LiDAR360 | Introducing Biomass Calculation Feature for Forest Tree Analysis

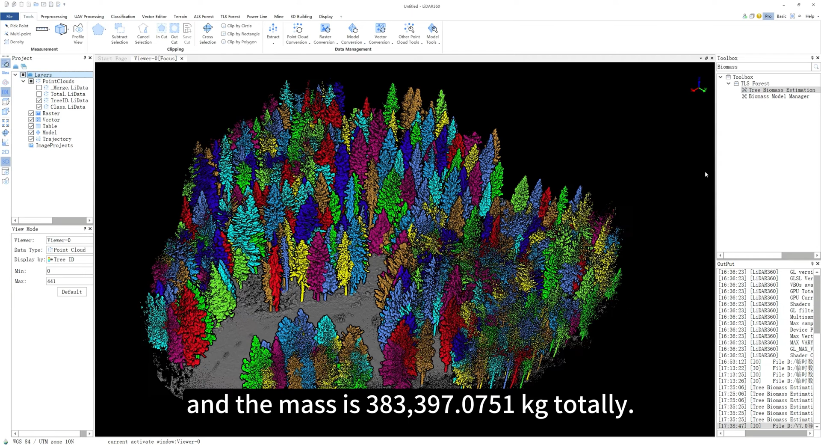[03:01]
Of course, before we add the biomass model you need to the software, you can also customize biomass models.
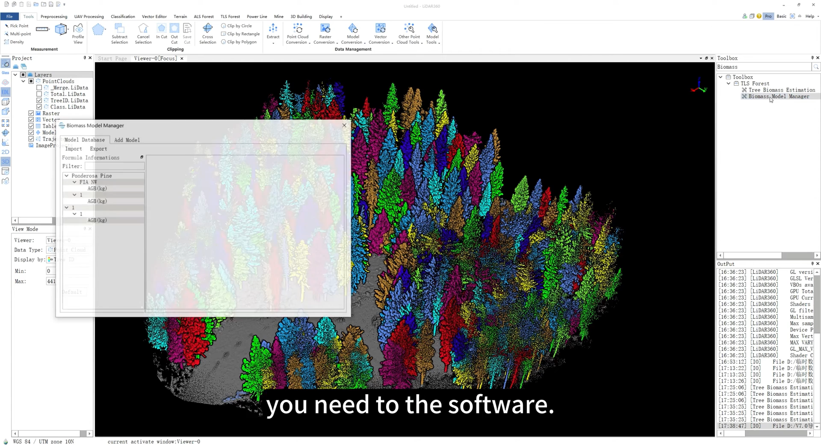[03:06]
Open the biomass model manager function,
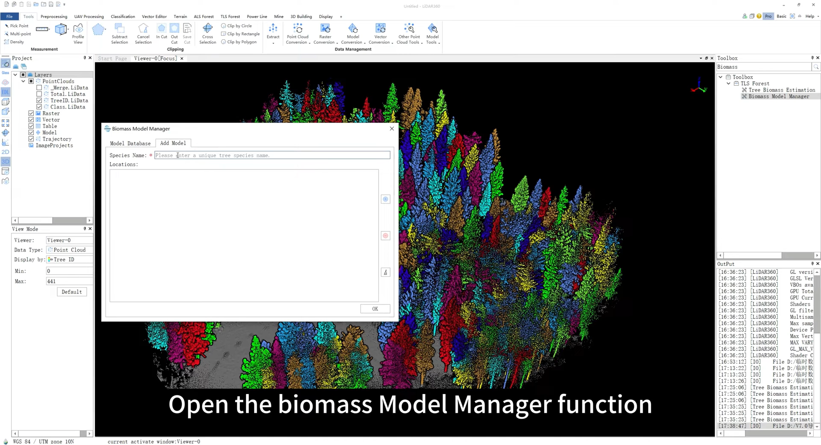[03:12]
select Add model and enter the species name,
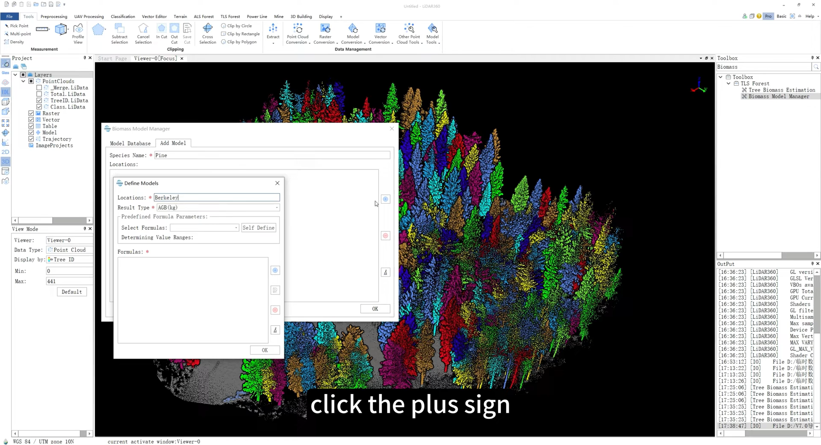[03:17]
click the plus sign, enter the regional information for the tree species, the type of result needed,
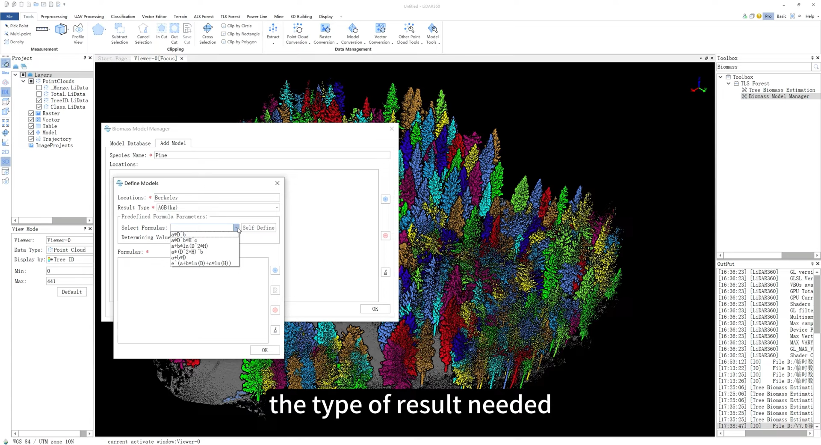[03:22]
choose a biomass model formula and enter parameters.
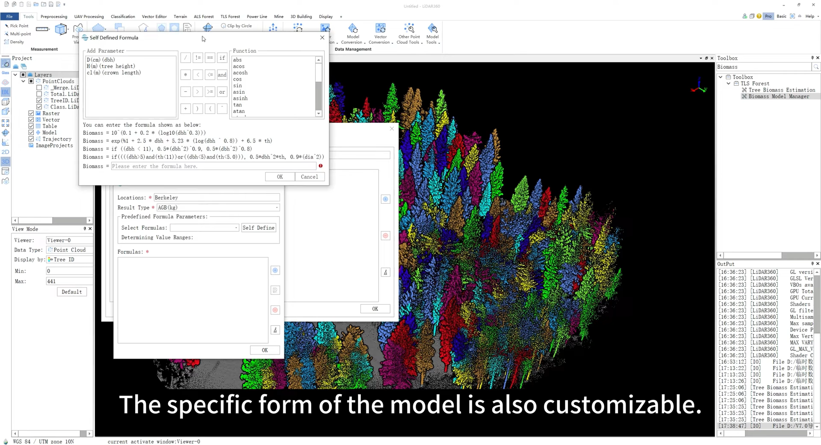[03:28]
Of course, the specific form of the model is also customizable.
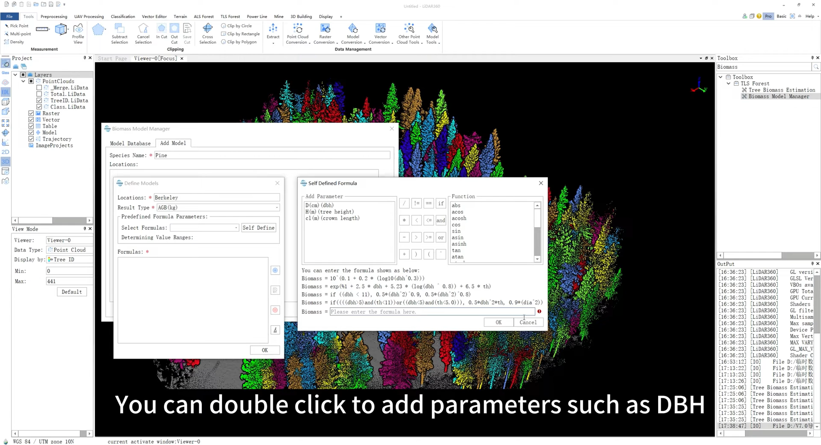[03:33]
You can double-click to add parameters such as DBH, height and crown width to the model and click OK. After adding the model, you can find your custom formula in the model database and use it for biomass calculation.
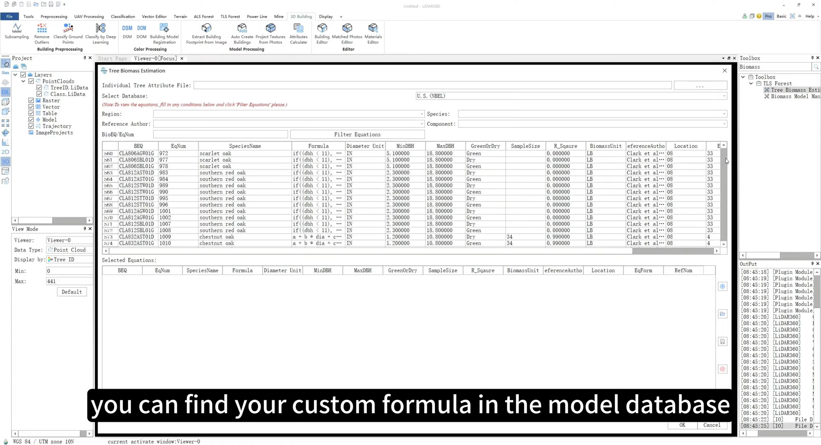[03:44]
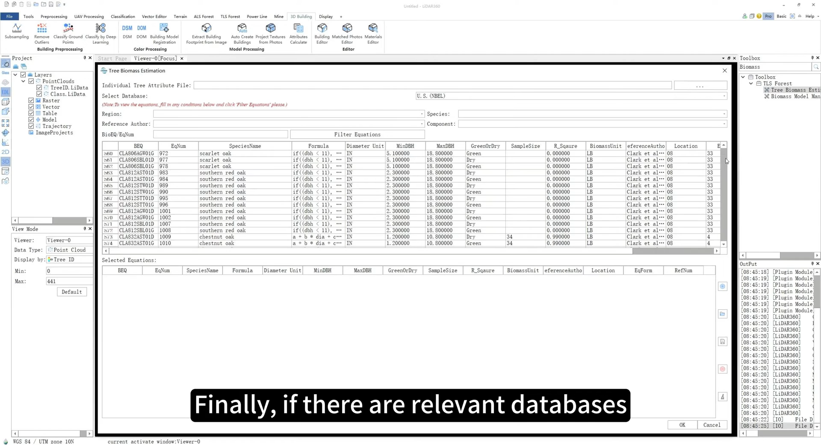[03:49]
Finally, if there are relevant databases or standards in your region, we are glad to add them to LIDAR 360 to help you calculate the biomass of each tree, such as timber volume,
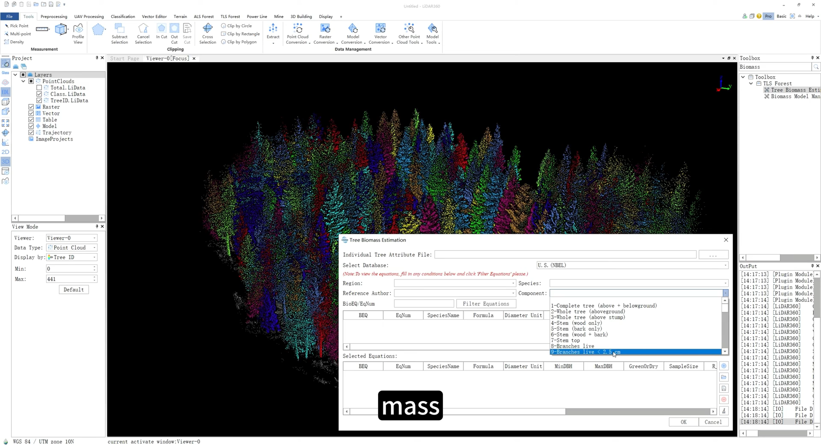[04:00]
mass or even the mass of different organs for each tree in a forest.